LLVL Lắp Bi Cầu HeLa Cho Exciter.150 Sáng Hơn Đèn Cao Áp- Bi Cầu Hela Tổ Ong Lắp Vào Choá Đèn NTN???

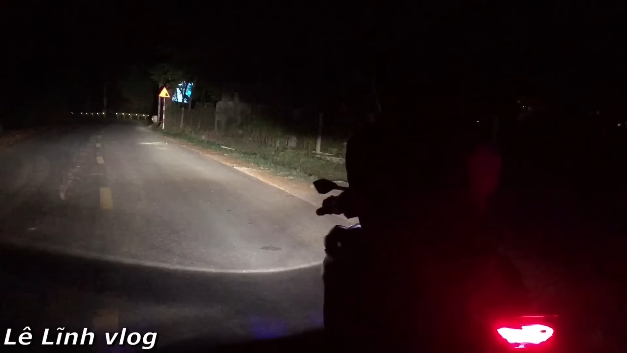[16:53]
cho các bạn ơi Đó Thì hôm nay được cả Chủ xe giám sát đi theo luôn
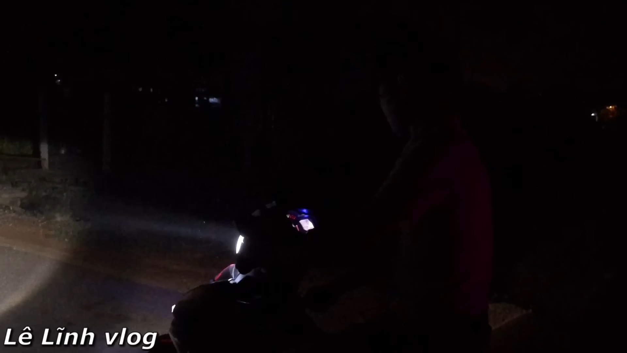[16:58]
Quả này Tắt đi cho các bạn xem
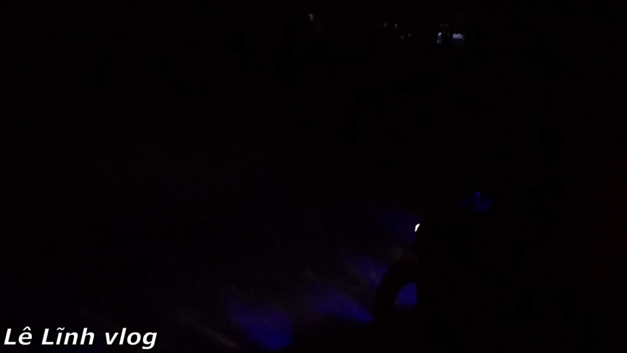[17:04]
Anh em có thể nhìn thấy đây Mà quên mọi lần Tết đánh sáng là mình phải ngồi chơi xe mà Đi đây các anh em Đây mình đã ra đến các phần khu vực Để test đánh sáng cho anh em Xem thực tế Đấy thì cái đèn dummy rất đẹp luôn Đối với cái bóng cầu này quá là vô lối rồi Giờ mình sẽ test trực tiếp cho các bạn xem nha Nổ máy đây nè
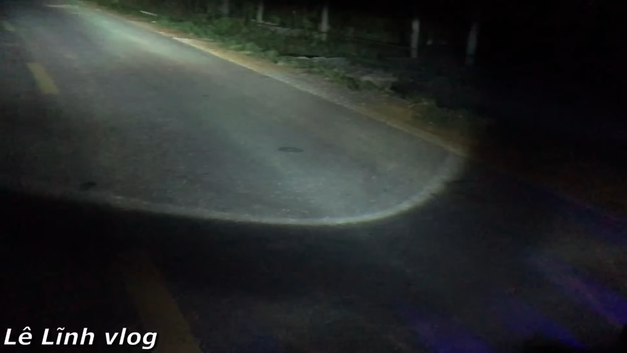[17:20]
Đấy Quên đây nè Mình tắt đi Mình tắt đi Mình tắt đi Mình nổ máy lên Từ từ đúng cái Quy trình của Hela luôn Mà quy
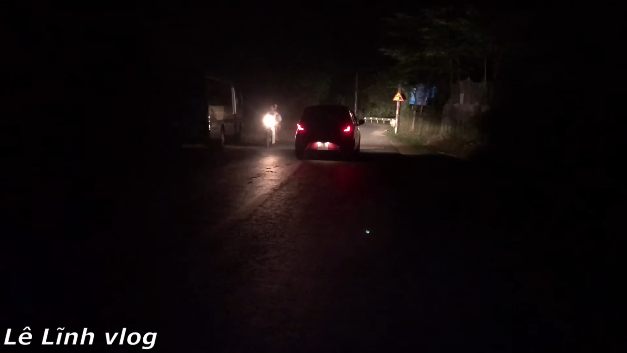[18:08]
Ok sorry anh em nha Đấy thì là vừa rồi Xe cộ đi qua cái đường này nó hơi hẹp Đấy anh em nhìn thấy không Cái lường này nó phải rơi vào Khoảng tầm 6 7m 8m đi Thì cái độ rộng của anh em nhìn không Ngang 2 bên đường này nó khoảng tầm Hơn 10m luôn Anh em thấy độ sáng kinh của không Khoảng cốt rất là rõ ràng Đấy đặc biệt là cái đèn HeLa này Anh em đi ngược chiều ấy Nó không bị trói như anh em đi chữa sáng qua nè Giờ thì mình sẽ tắt cái đèn HeLa Và lên một con triệu sáng nha Bạn xem nha Đây Một cái đèn chữa sáng này nhìn không Đây một cái đèn chữa sáng L4 này Đây anh em nhìn không
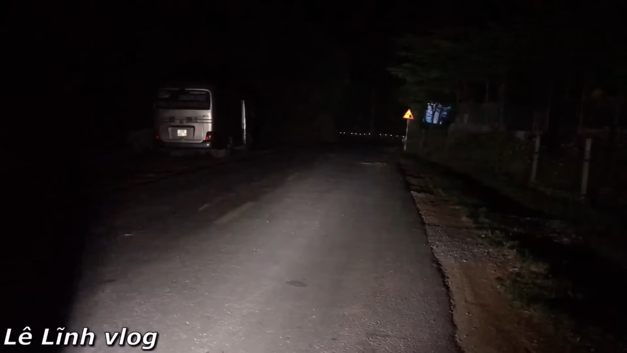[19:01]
nè Đấy anh em nhìn không Đây Cho lên phát thì thôi Lên pha cao nè Đấy anh em lên pha nè Còn gì nữa Nó gọi là tình nghĩa đó Đấy Rất là sáng luôn Đây Đây Nếu như mà anh em xem trực tiếp Ở ngoài thực tế Thì anh em yêu con này Còn hơn cả yêu bồ Anh em ạ Em có thể quay ngược lại cho Cho anh em xem Đấy Trên tắt cái này Trên tắt chữa sáng đi nha Đấy Cho bạn này quay phim bật nó chói Đấy Em cảm nhận nó đèn nó có chói Chói như đèn chữa sáng không Đấy Bạn ấy lắc đầu Bạn ấy không nói Bạn này cơ bản là mình quay phim Về nó gọi tâm Đây